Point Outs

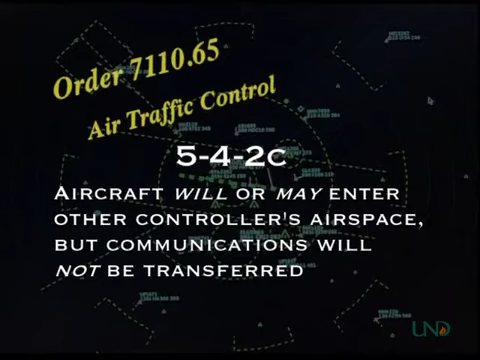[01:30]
Basically, a point-out means that radar identification is transferred to another controller, but radio communications are not. A point-out is used to gain the permission of a controller to use his or her airspace
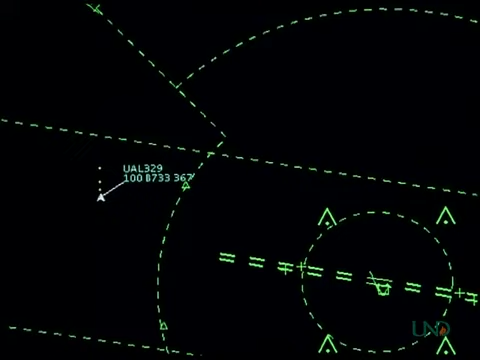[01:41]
in the event that one of your aircraft will or may enter that controller's airspace.
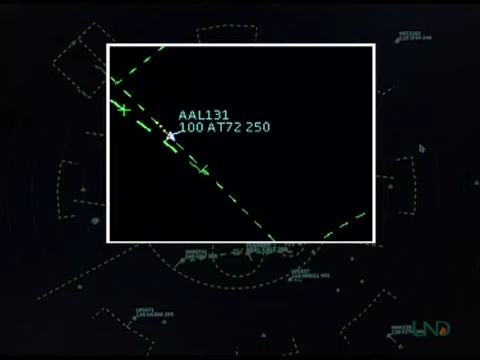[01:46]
Notice the phrase, will or may. This means that you can initiate a point-out if you think that your aircraft may enter another controller's airspace,
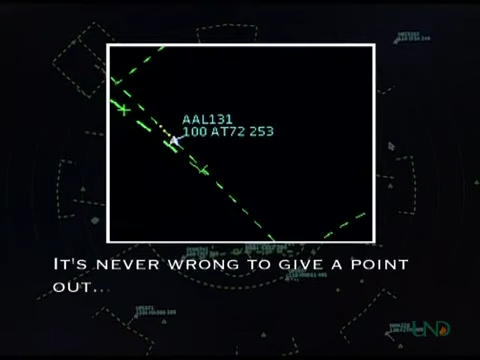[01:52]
even if it actually does not. If one of your aircraft may possibly enter another controller's airspace, give the point-out and your bases are covered.
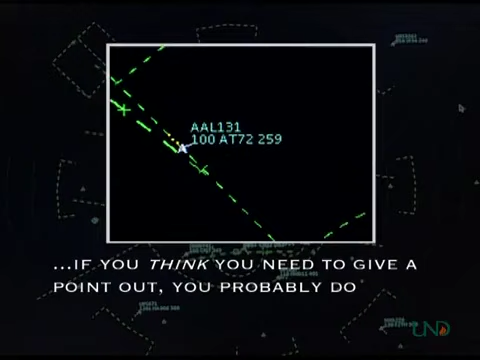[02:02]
Point-outs can be used in many situations.
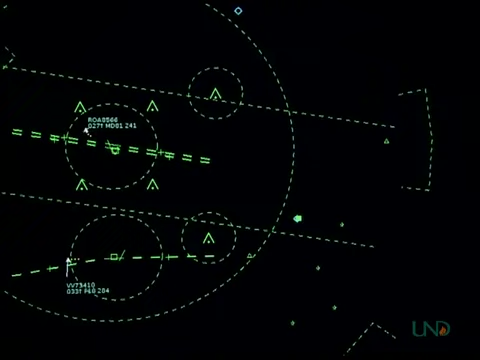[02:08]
One common instance at Academy Approach is for traffic departing Jeske Air Force Base and leaving through the Collin or Mays departure gates.
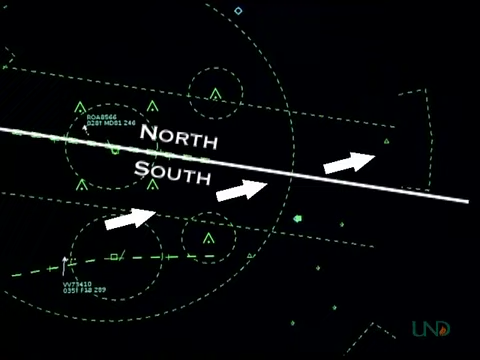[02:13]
Instead of handing that aircraft off to the north controller, it is often more efficient for the south controller to simply do a point-out. Another example is if an aircraft must be vectored across final for spacing.
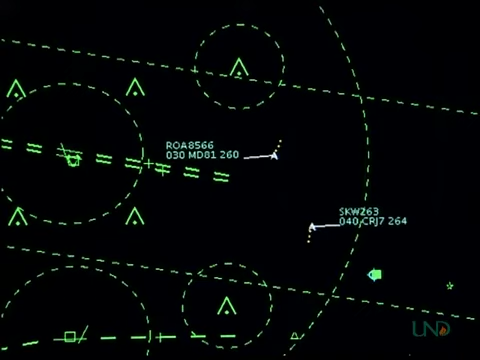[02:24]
If an aircraft is not turned from the downward leg to Academy and begins to get close to Aero Center's airspace, it must be pointed out to Aero Center.
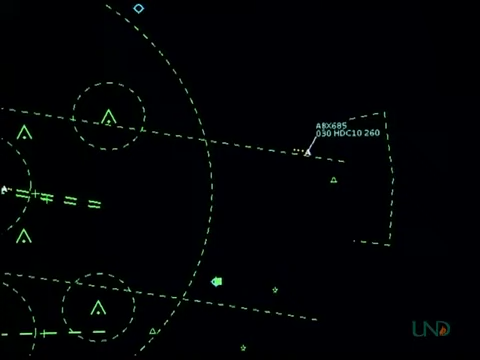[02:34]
Remember that aircraft must be separated from Center's airspace boundary by at least a mile and a half. And if they penetrate this protected zone without a point-out, you have violated Center's airspace. In short, a point-out is necessary anytime you wish to use another controller's airspace for any reason.
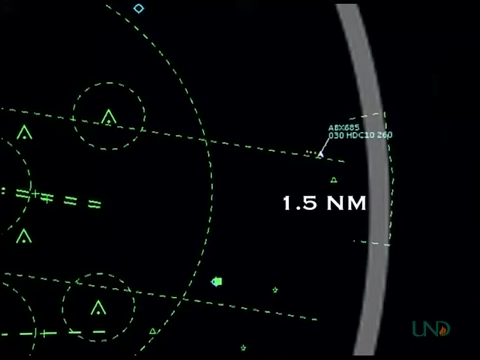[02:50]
There are certain restrictions when using point-outs.
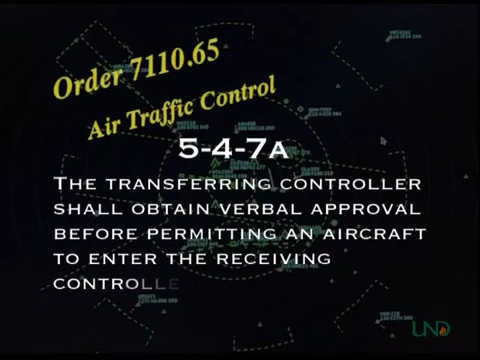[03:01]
This means the point-out must be requested before the aircraft crosses the other controller's airspace boundary.
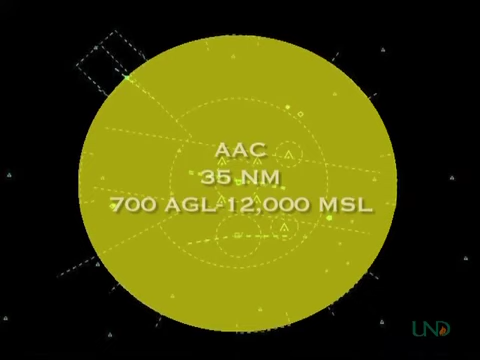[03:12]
These are the boundaries for Academy Approach. Aero Center's airspace begins at 13,000 feet MSL to provide altitude separation with Academy Approach and from ground level outside a 35 nautical mile radius of Academy Airport.
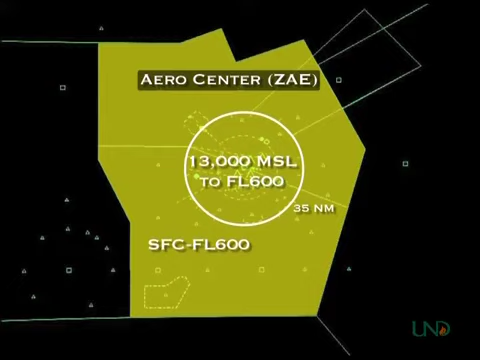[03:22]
Like Academy Approach, Aero Center is divided into two sectors, North or Miami Sector and South or Macalester Sector.
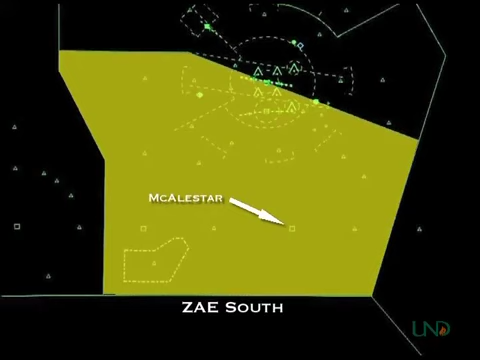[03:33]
Springfield Approach owns the airspace shown here to 8,000 MSL.
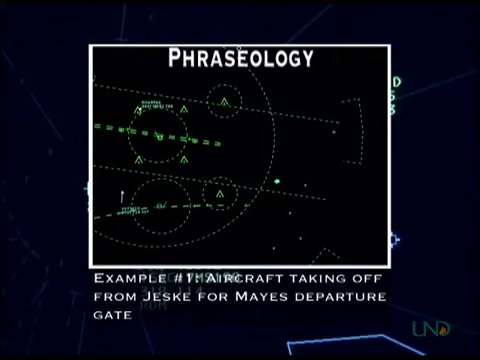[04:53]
Navy 73410. Climbing to 1-2000. Mane's high departure. Navy 73410. Point-out approved. November, Bravo. Miami, Bravo.
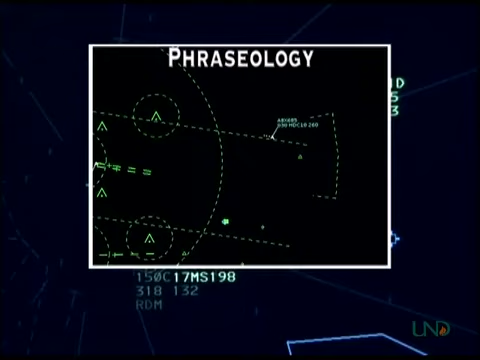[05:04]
Miami, Sector. Approach North. Point-out 29 miles east of Tulsa Vortac. Apex 685 Heavy. Turning right heading 330. Apex 685 Heavy.
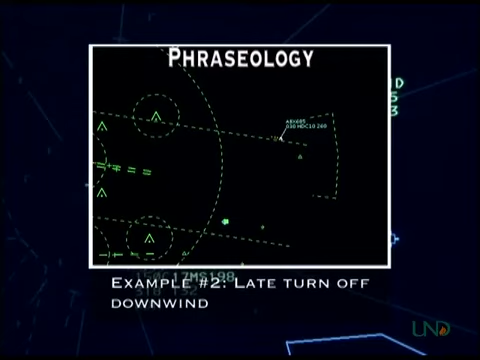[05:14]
Point-out approved. November, Bravo. Julie, Bravo. The controller receiving the point-out may approve the point-out and then issue traffic. If this happens, you are responsible for observing the traffic and maintaining separation from it with your aircraft.